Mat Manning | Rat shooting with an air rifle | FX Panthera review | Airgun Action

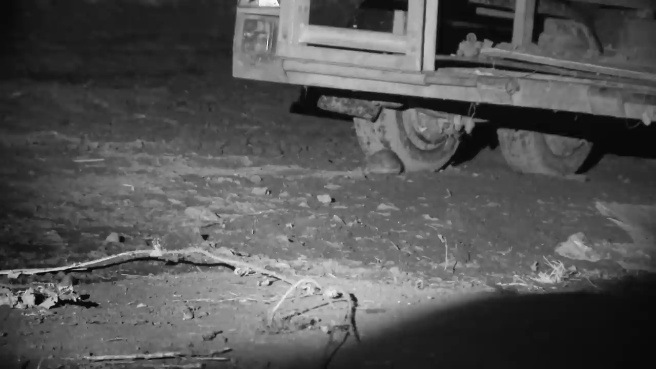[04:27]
One under the trailer to kick us off there. That wasn't on one of my bait spots, but quite frankly, I'm not complaining. Now, it is freezing cold tonight, but you'll probably notice that I haven't got a glove on my right hand, and the reason for that is, for reloading,
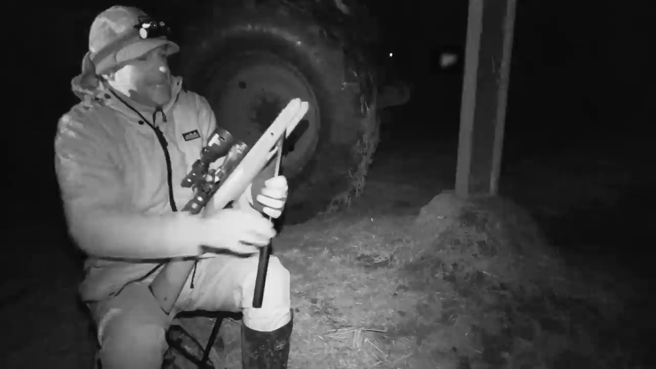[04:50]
it saves me from having to put on my headlamp with a glove off.
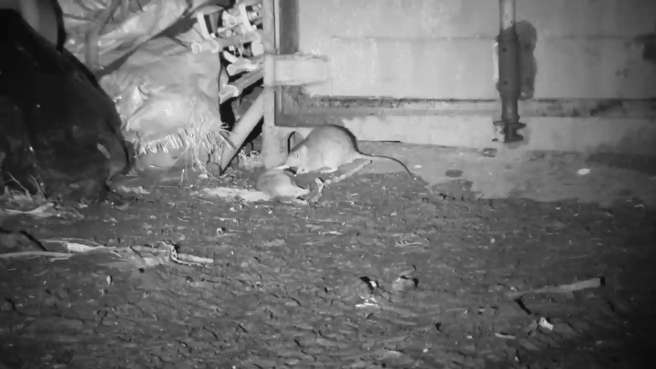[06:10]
Another one there from the same spot.
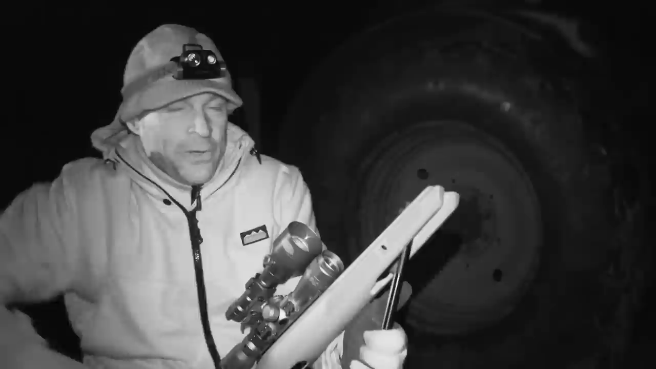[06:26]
But gotta say, that one looked like it was actually a lot more interested in its
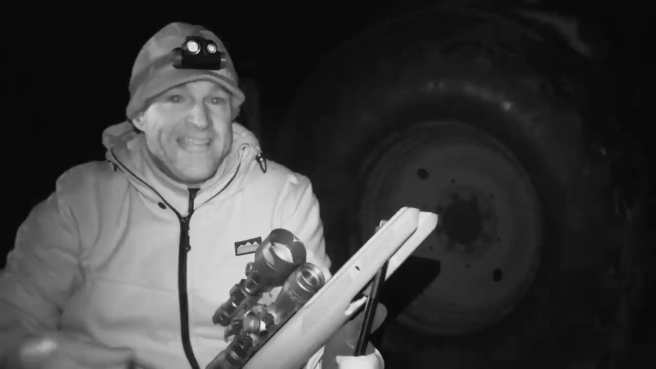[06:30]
dead mate than the bait that I'd put out. Now, you probably notice that I am switching off the lamp after I'm taking shots, and that's for a couple of reasons.
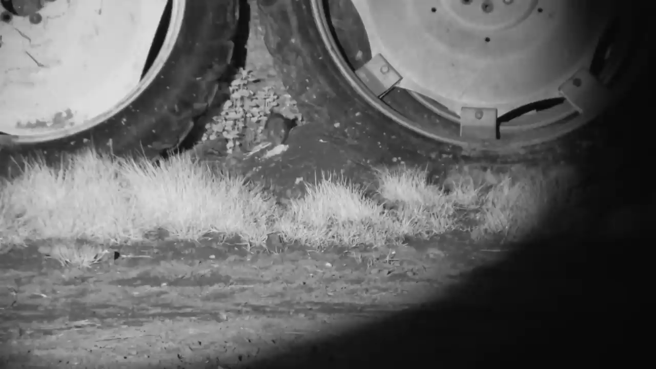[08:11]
Another one on a bait spot there.
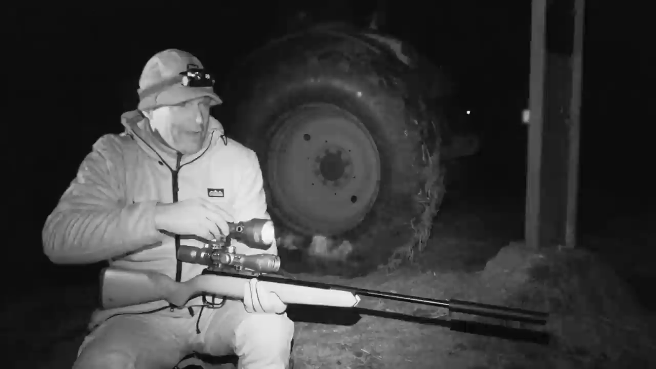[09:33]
Well, another one from the bank behind the trailer there. It was a really long wait for that one. It's very slow here, and I don't really feel like we're gonna get a lot more action now. So, not gonna reload just yet. I'm gonna up sticks. We'll move on to a spot from where I'm hoping we'll be able to cover the grain store, which I would imagine is gonna be getting some attention from the rats. And we'll give it a try there, because I'm not quite ready to head for home yet.
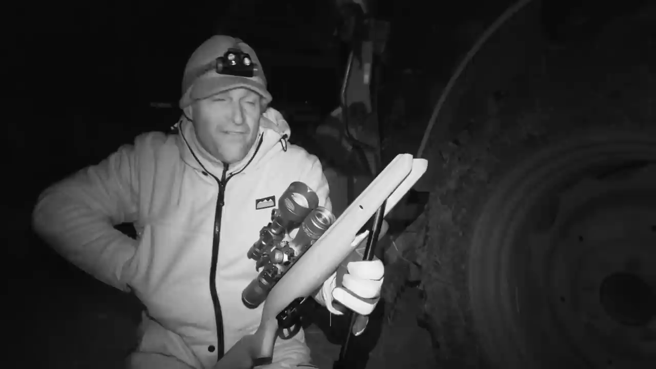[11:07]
is very encouraging. There was one out on the grain there pretty quickly after we arrived,
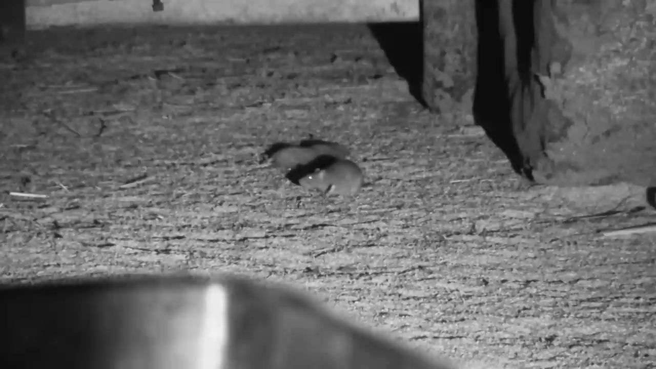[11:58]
Another longish wait then, but it's another rat accounted for, and that is what we're here for tonight.